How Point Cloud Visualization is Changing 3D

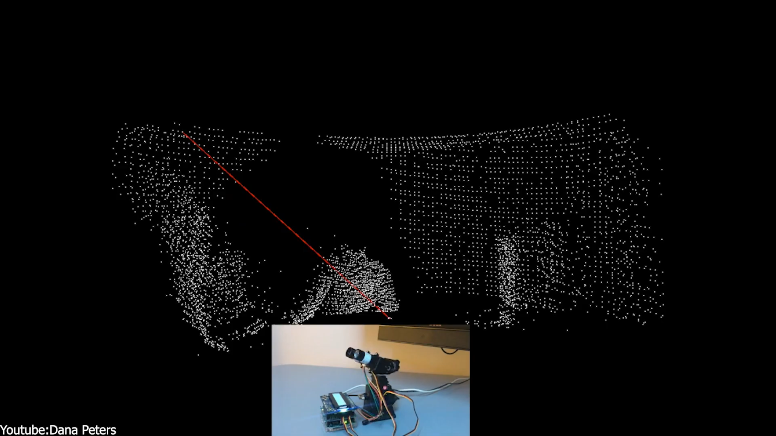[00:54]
Now, let me give you an example. A laser scanner might shoot out beams and record points whenever the light bounces back from the object.
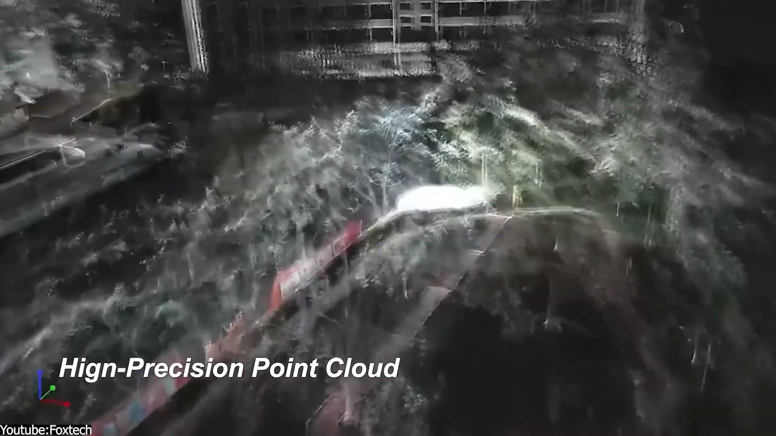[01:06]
If you also record color for each point,
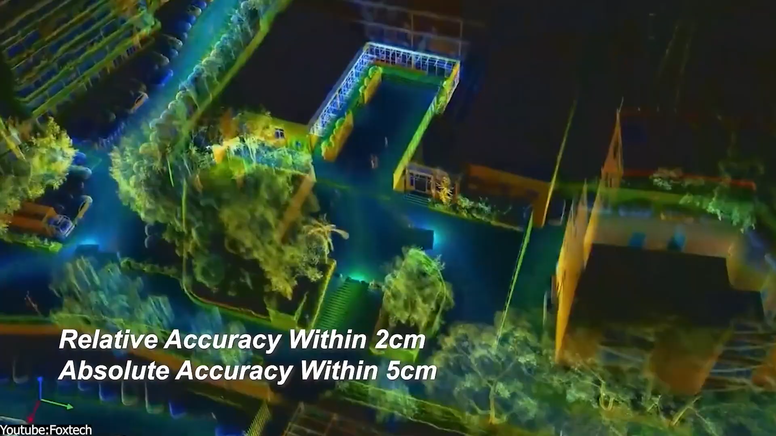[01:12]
the cloud starts to look like a floating 3D photo or a floating real scene.
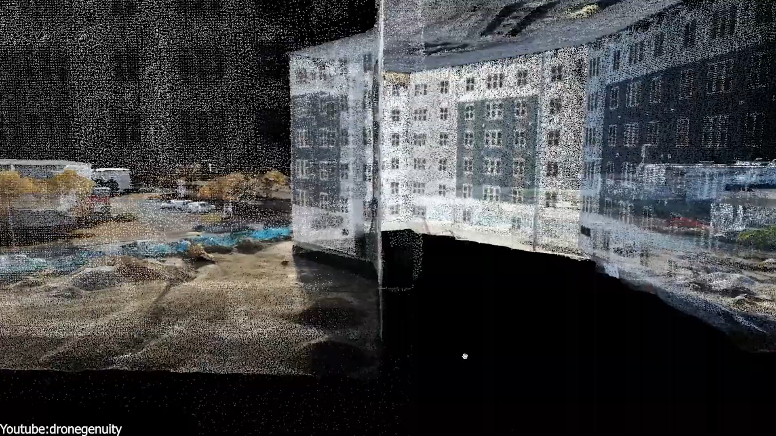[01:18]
You can think of each point as a tiny digital probe that captures the shape of every nook and cranny.
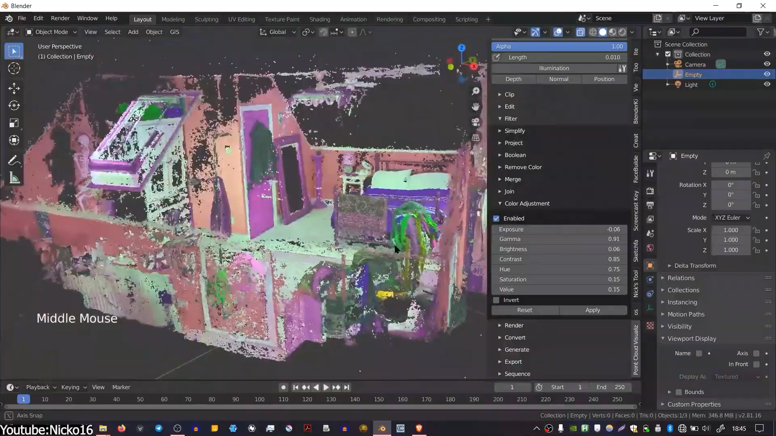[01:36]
Point cloud visualization simply means displaying and interacting with these 3D point collections on a computer or 3D software so we can make sense of them. And it is one of the first steps to turning 3D data
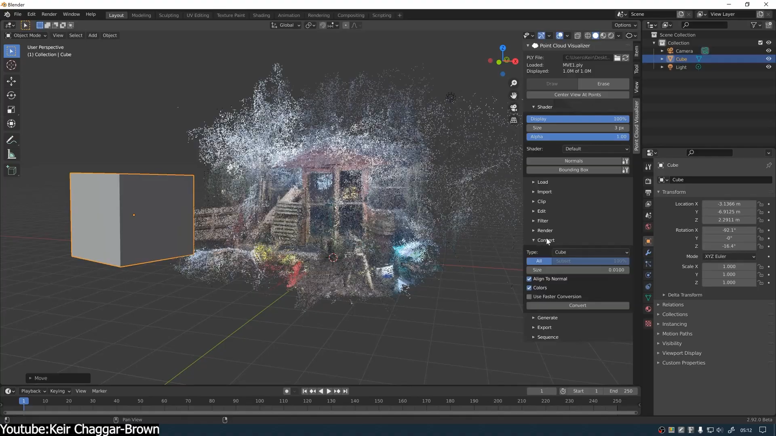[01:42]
into a full 3D model or 3D environment.
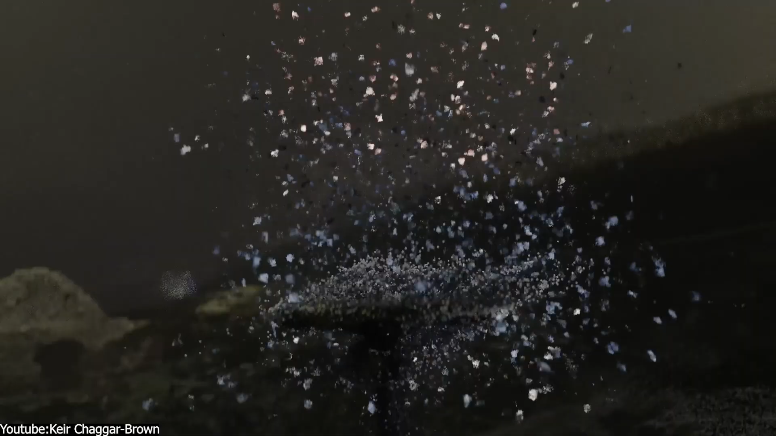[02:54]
In film production, crews often laser scan movie sets and locations to capture a 3D point cloud of that environment. And this is a lifesaver for VFX artists. But why? Well, because with a precise point cloud of, say, city street or room, I mean room interior, the VFX team can later intersect CG elements that precisely match the real camera perspective.
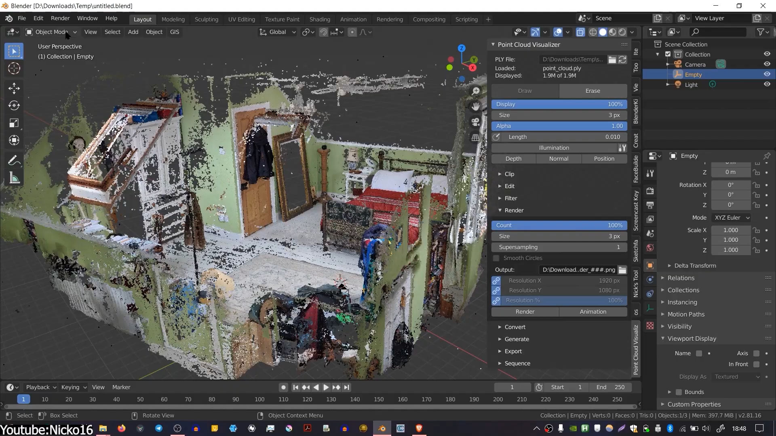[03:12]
And the point cloud essentially provides a digital
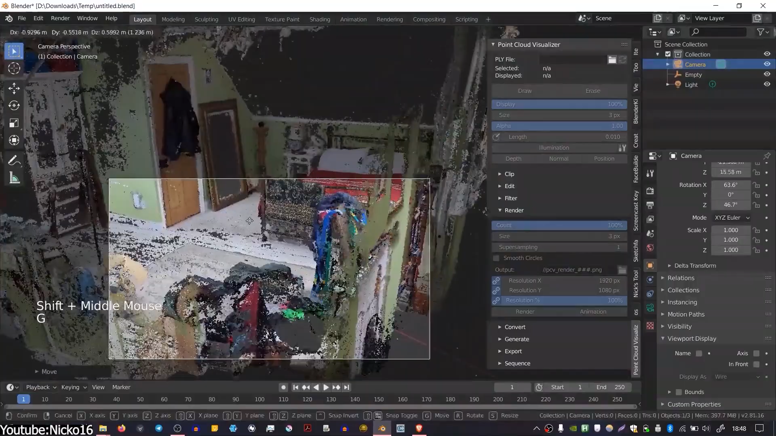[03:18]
set that 3D software can understand and 3D artists will later alter to make whatever they want.
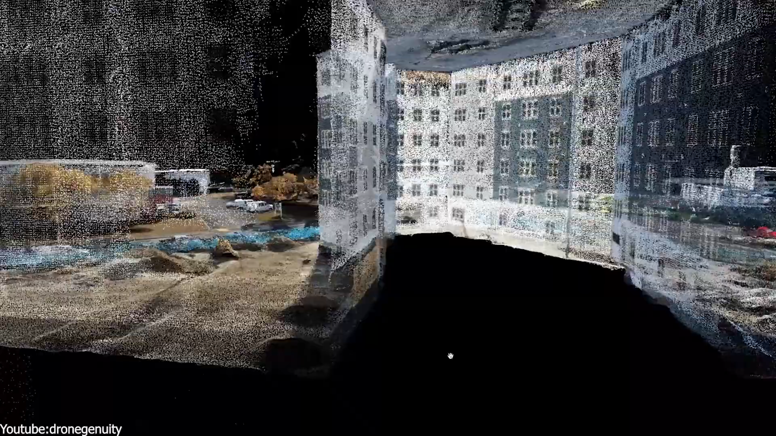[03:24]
Architects and designers, on the other hand, are embracing this technology too.
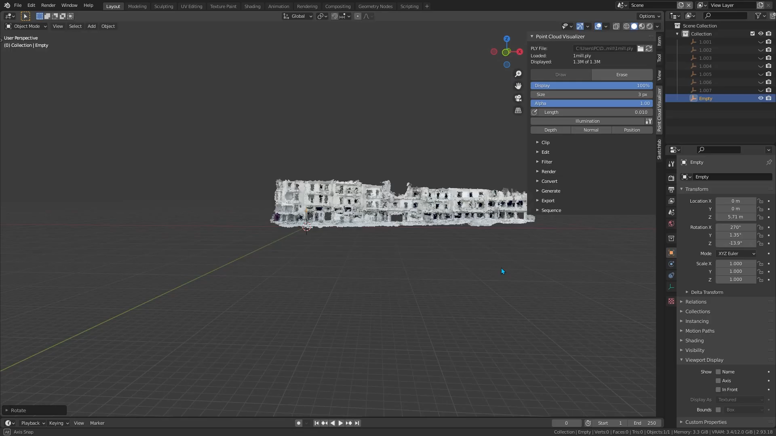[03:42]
As you can see, this as-built snapshot is incredibly useful because it captures every wall,
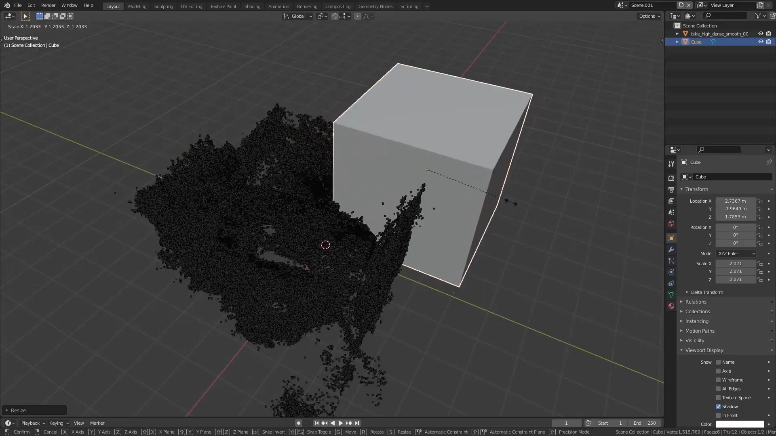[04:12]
But there is a very special and interesting add-on called point cloud visualization, which can fix that. With it, you can load up to hundreds of millions of points in your 3D viewport.
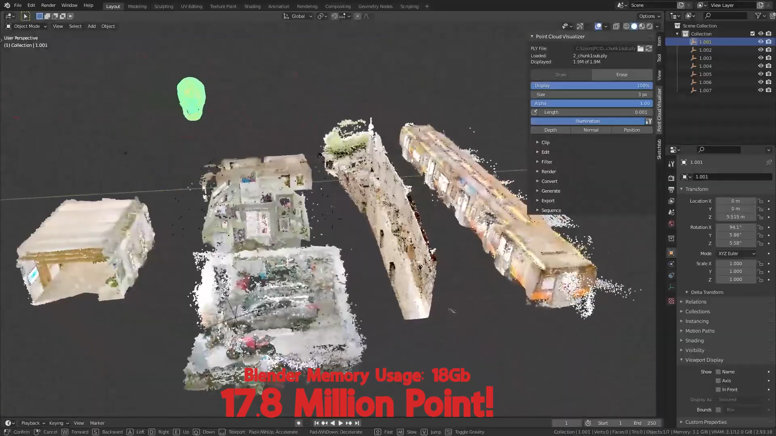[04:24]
Yes, it's only limited by your system's RAM and GPU. Other than that, you can navigate smoothly.
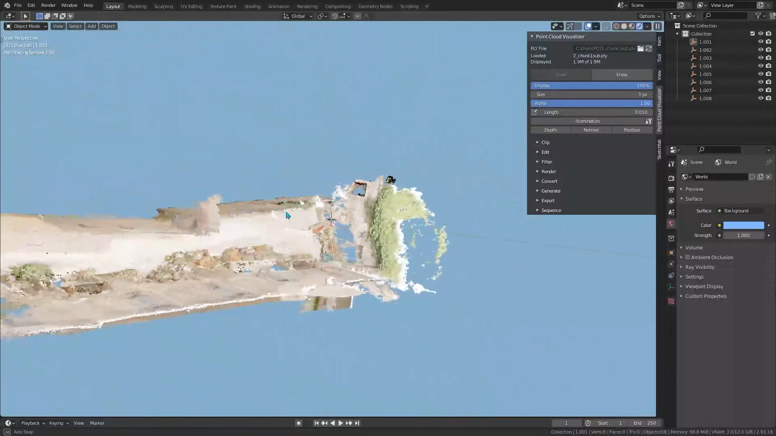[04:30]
Under the hood, the ANO cleverly handles data, so that points don't back down Blender's native geometry system.
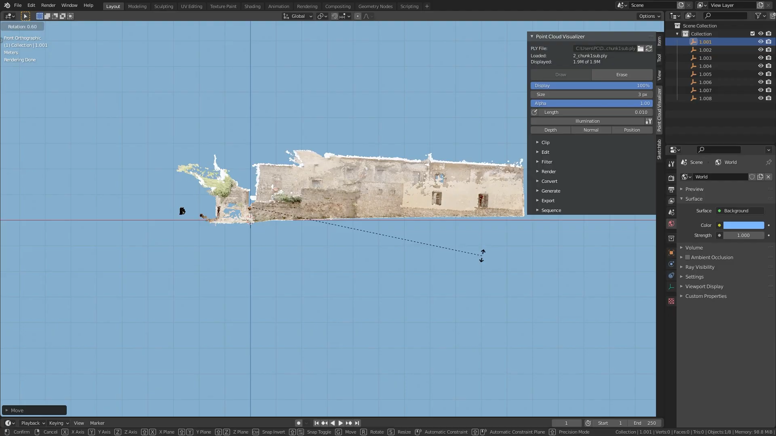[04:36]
So you will get a lot of performance and flexibility. The tool also supports all the common point cloud formats, including PMY, LAS, LAZ, and many others.
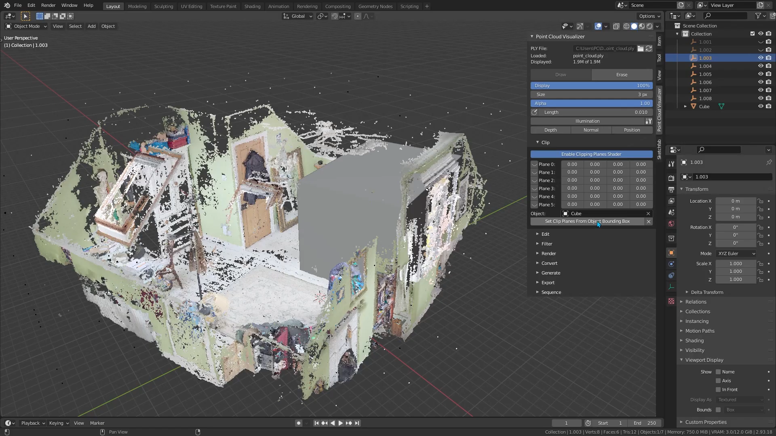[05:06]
So once you've got that massive scan of, say, an old building, or maybe a detailed landscape in Blender, the ANO gives you tools to clean and tweak the point cloud.
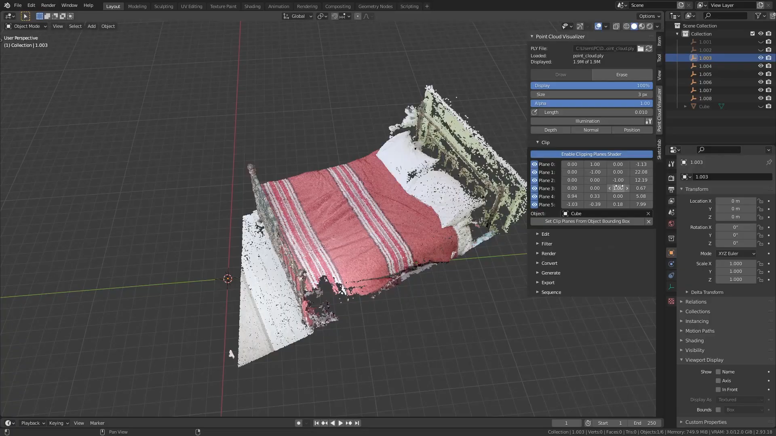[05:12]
You can cut away sections, apply filters, to thin out or vaxelize the cloud,
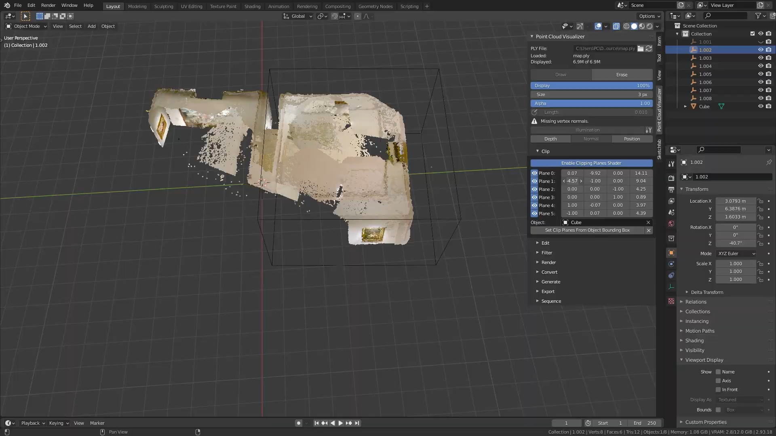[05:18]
slice it, color adjust it, remove outliers, basically perform editing operations that normally you would need a separate software to do that.
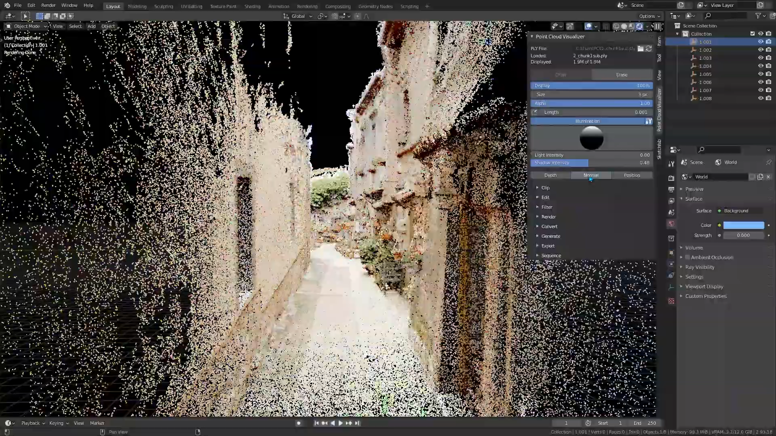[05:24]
It also provides various shaded modes, for visualization that is.
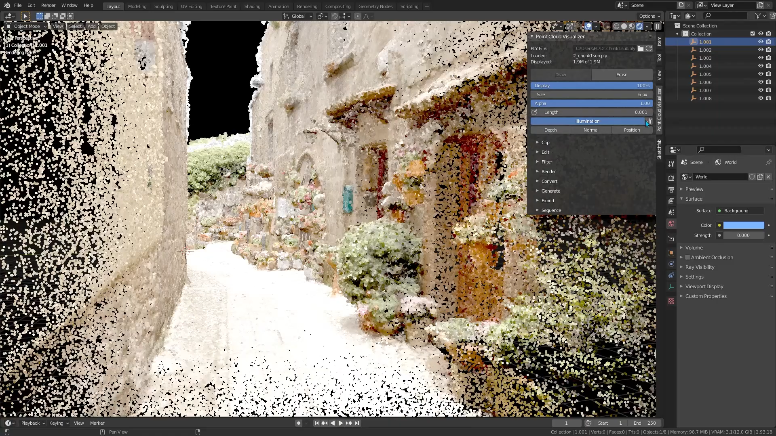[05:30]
You can view point clouds by their intensity, elevation, classification, normals, you name it.
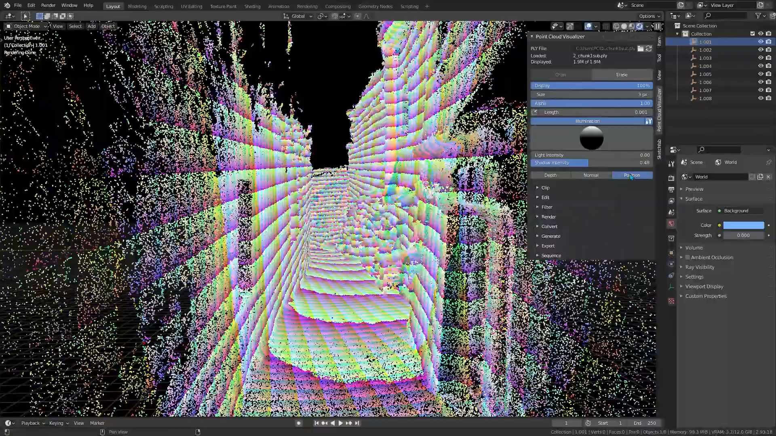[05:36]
This is super handy for analysis, or for aesthetic representation, you know.